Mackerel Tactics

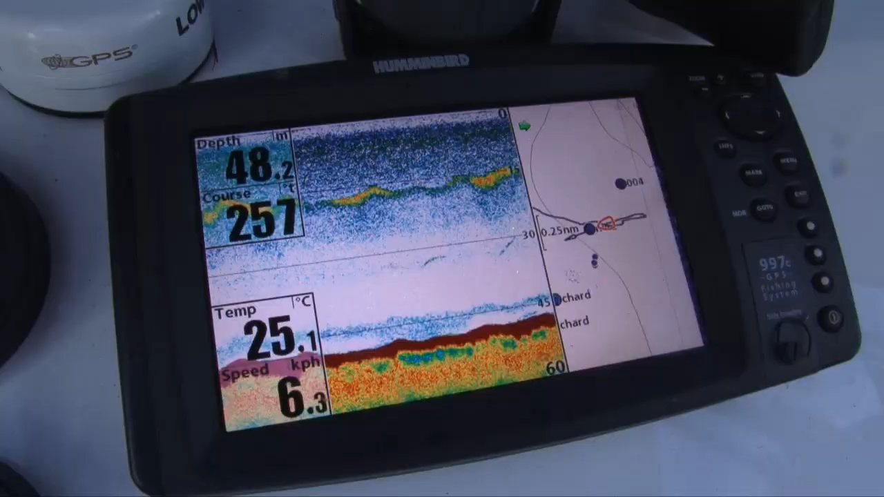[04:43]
On screen: water 25.1°C, speed 6.3 km/h
Got to have some lures going straight through these.
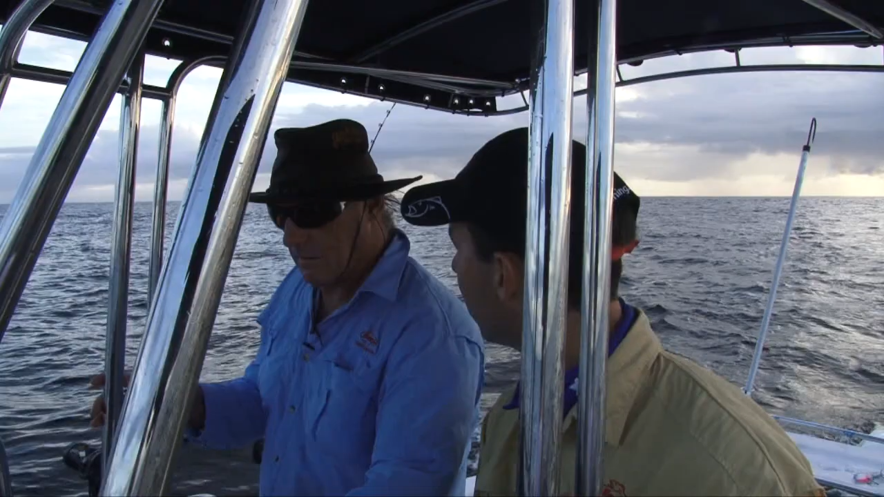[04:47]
I'd say if I was a betting man, I reckon there might be reels buzzing in about a minute or two's time.
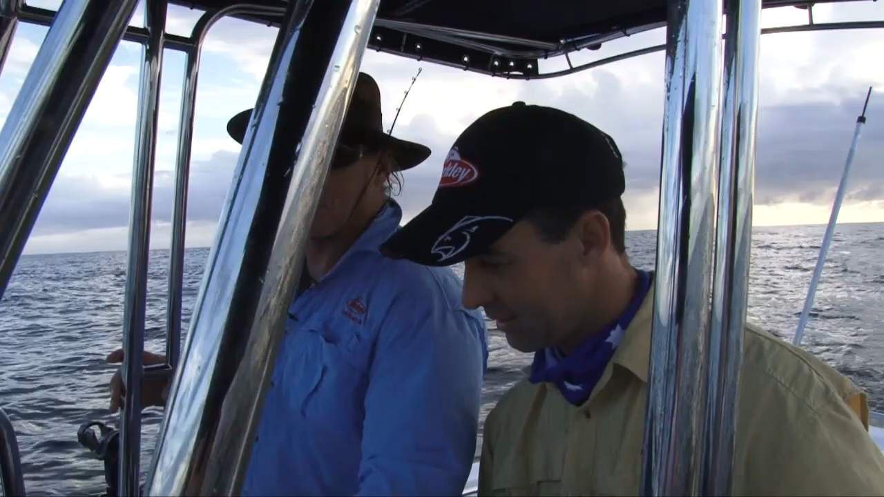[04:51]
Yeah, I've seen fish make a fool of me many times, but yeah, you would think this so, this is the Nige. Spot. Look at these big arches down here, Nige. They could be billfish or massive Spanish mackerel. Could be anything under that bait skirt. Mate, that's it.
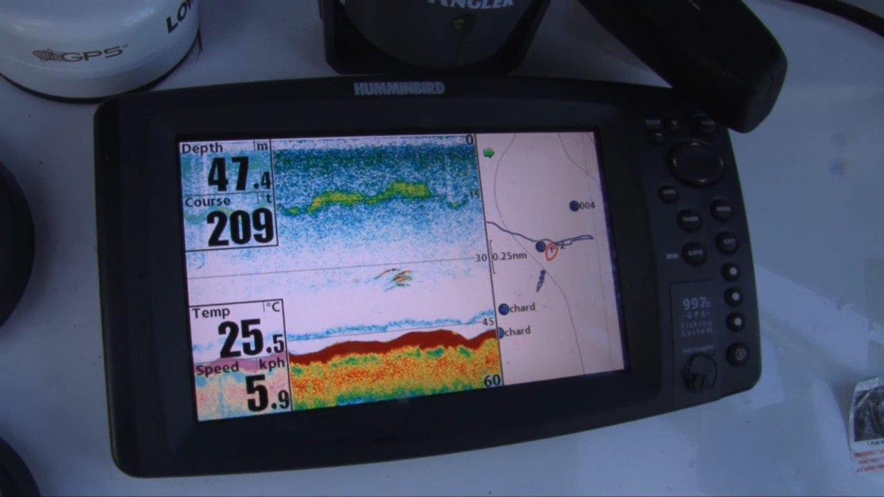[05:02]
On screen: depth 47.4 m, water 25.5°C, speed 5.9 km/h
Oh, we're just about on that mark. That bait's at the right level. We've got a lure pretty much on top of that bait at the moment, I think.
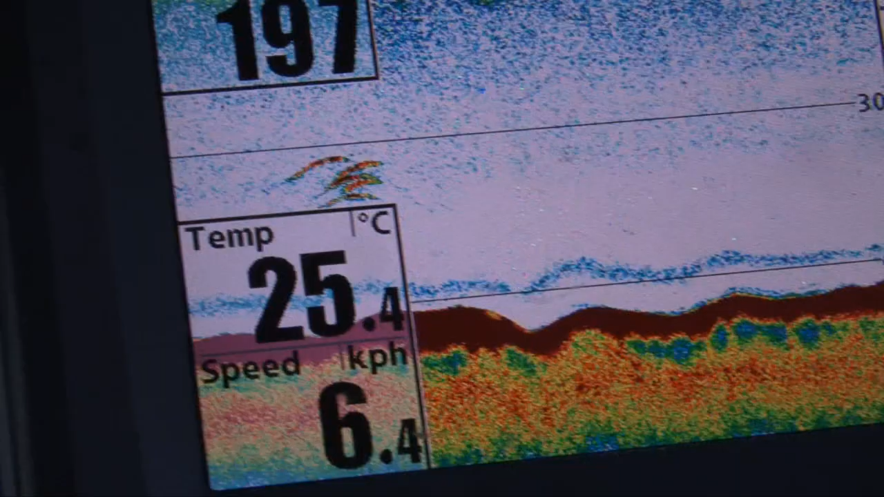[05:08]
On screen: water 25.4°C, speed 6.4 km/h
So it's got to be close to strike time, you'd have to say.